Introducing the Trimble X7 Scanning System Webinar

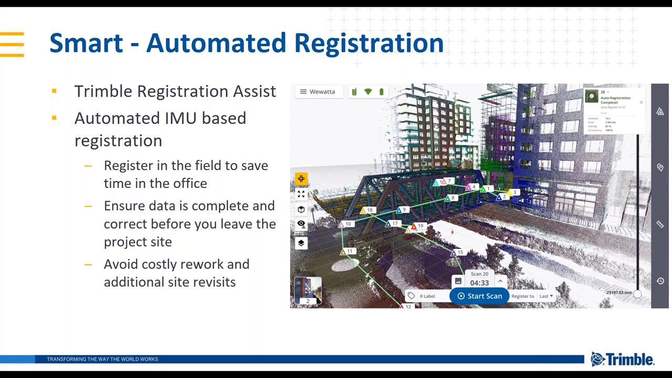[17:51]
But it allows us to really register in the field, know your project completeness, save time when you get back in the office, massive amounts of time. And we wanted to ensure that data completeness and avoid any of those costly additional site visits for, you know, a mis-scan or something like that.
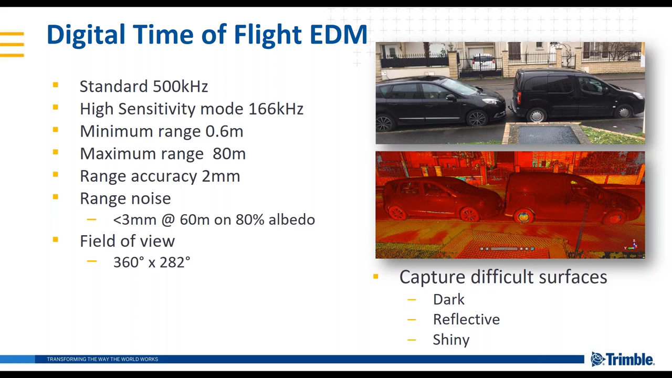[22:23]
And we feel like we've hit a nice sweet spot with with the speed at a half a million points per second out to a range of 80 meters and really, you know, focused on getting that data size right and complete as you go in the field. So so in the scan in the demo that Jason's going to go over, and this is also available on the data sheet as well.
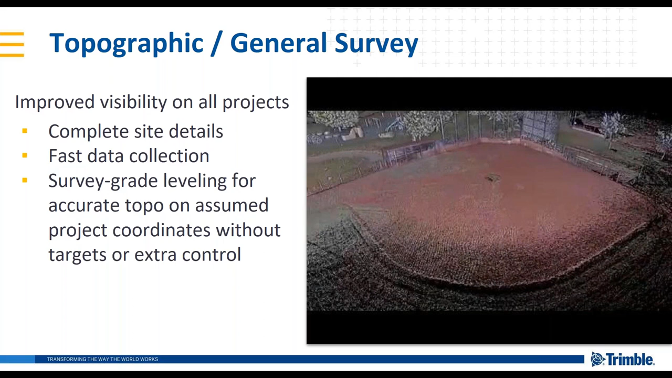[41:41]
You know, even as small ALTA projects or just small topographic projects, the scanner can just really help you get complete site details and help you speed up data collection. Forensics, the key there is just complete scene visibility, evidence annotations, and the ability to measure in the field. That's a big one for these folks, you know,
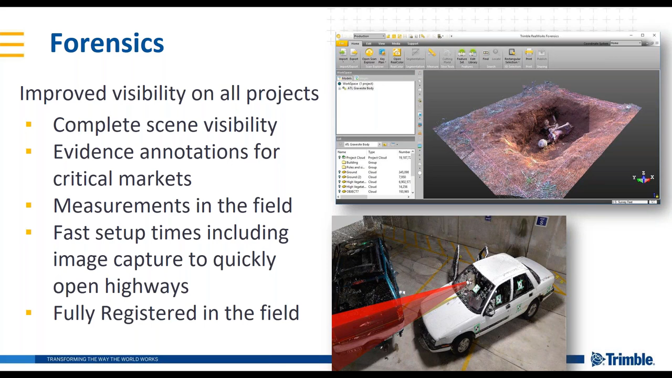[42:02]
knowing things right away or having the ability to extract information immediately from the data captured. And again, the examples go on and on.
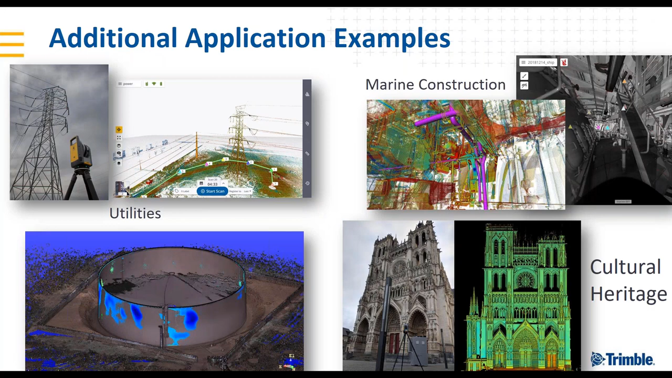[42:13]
The list is pretty exhaustive. But what I want to do now is, you know,
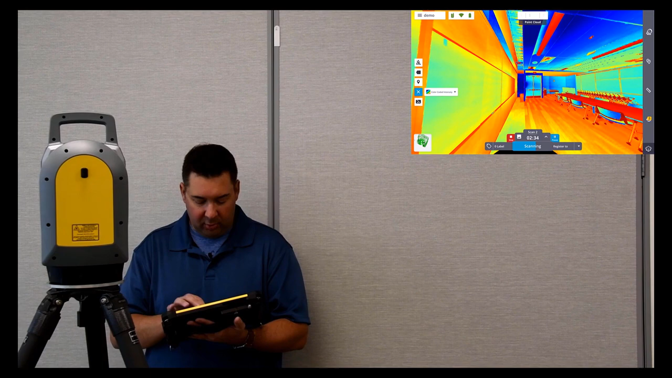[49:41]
I can take measurements right here in the field.
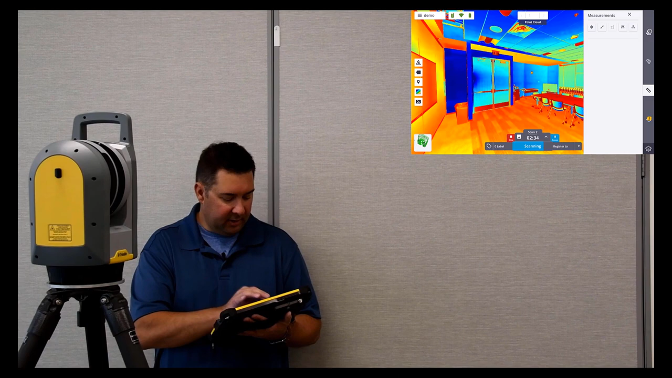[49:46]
So, let's look at this door, for example. If I wanted to measure this for width or a height, maybe I need to bring some equipment in.
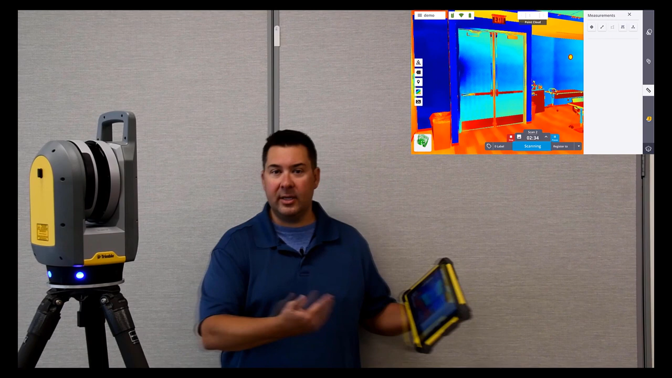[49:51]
I want to check for clearance. We'll just lock this to a Z measurement. I'm just going to click on the top and click down here on the floor. Very quickly, I've got this clearance measurement right here in the field. Now, in addition, I can also go in and add annotations. So, if I click on here and click annotation, for example, let's put an annotation right on this exit sign.
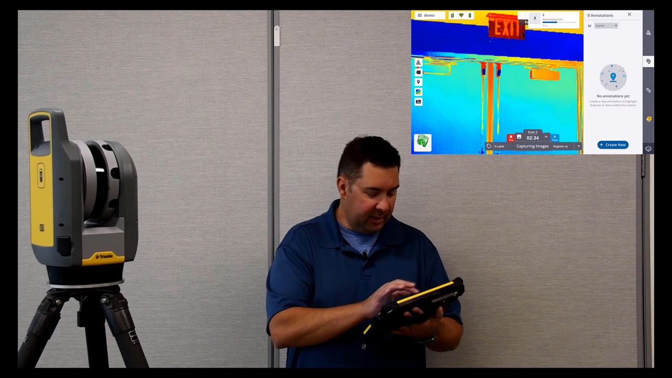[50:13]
We're going to click create new. Tap on the exit sign. We'll give it a name. Exit. Sign. And we'll do a quick photo.
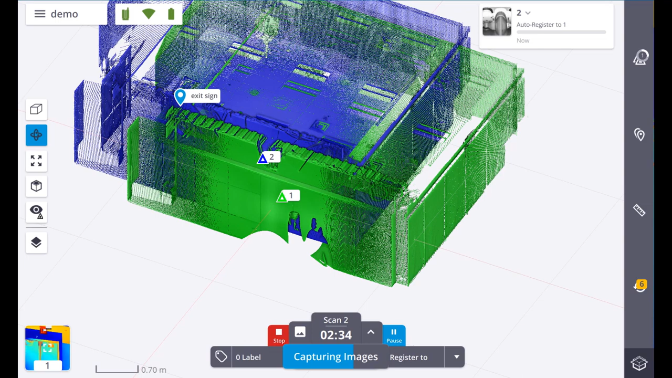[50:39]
It's doing the auto registration. I'm just going to switch back to a top view here.
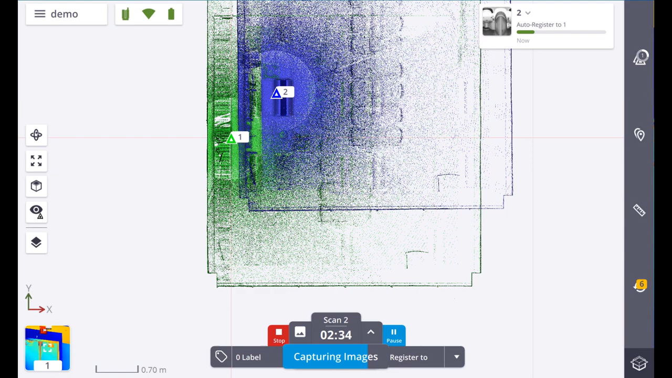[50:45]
Now, what it's doing is it's taking the second scan and it's automatically registering it to the first scan. So, you can see the second scan here showed up in this blue color. The original one was that green color and it's just going to take a few seconds here.
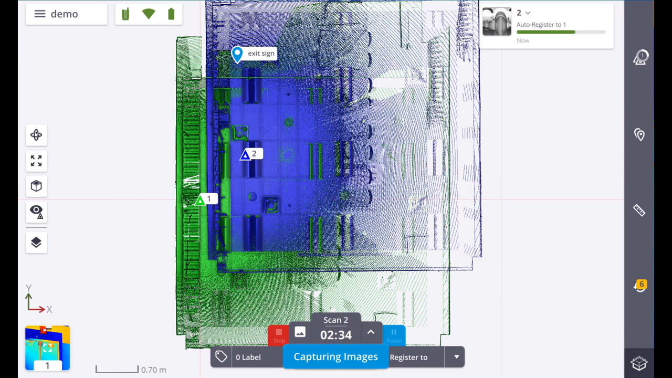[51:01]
All right. And if I tap on that, oh, the notification went way too fast and tap here,
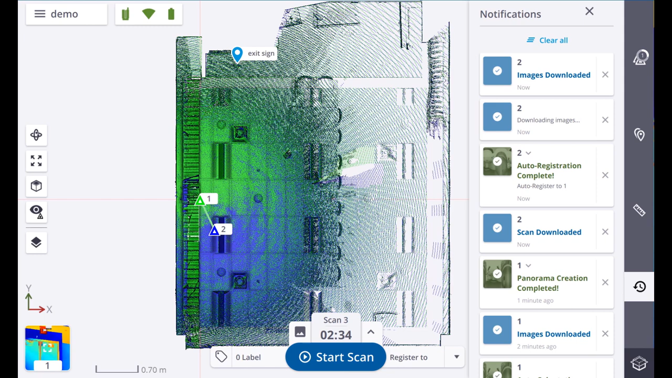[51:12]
I can see some residuals on that registration, how well it's fitting to that. I can also go in quickly, use this kind of
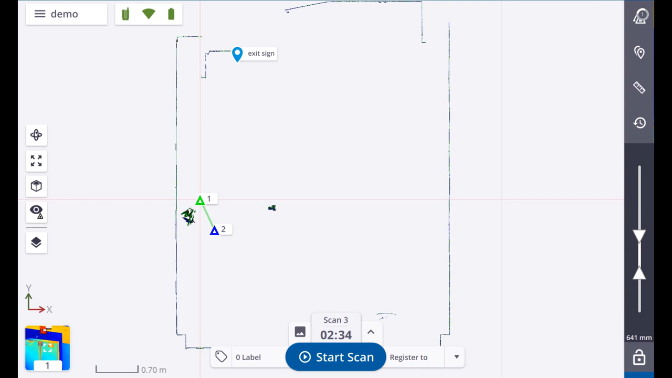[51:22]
adjuster on the side to go in and look at how well these two scans are lining up. So, this is a cutting plane I used on the side to remove the floor and the ceiling
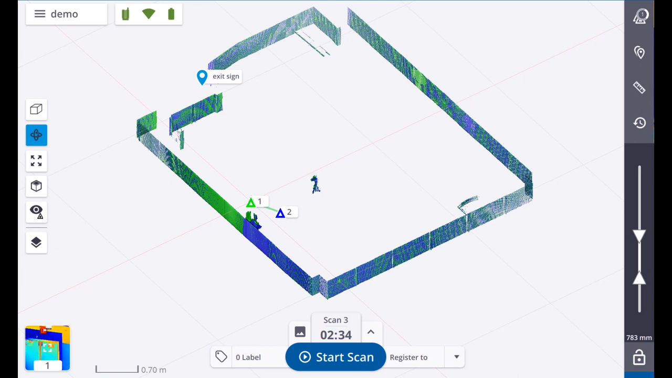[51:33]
so I can look straight down on these scans to make sure that they're aligning the way that I want. Now, back to my station base view, create my annotation. What this does is it allows the guy in the office to quickly see the features that are important without having to spend hours sorting through the data looking for those himself when the guy in the field was able to see them and quickly put annotations on them in the field.
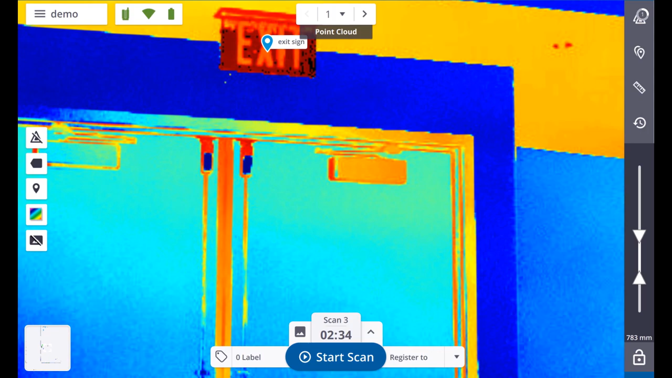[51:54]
So, that's pretty much it to the system. It's that easy. It's that smart. It's that professional. That quickly. I've done two scans. I've got them self-registered. I've also got, I didn't show you the images. I've got the images in the station-based view. I can use those to colorize my scan.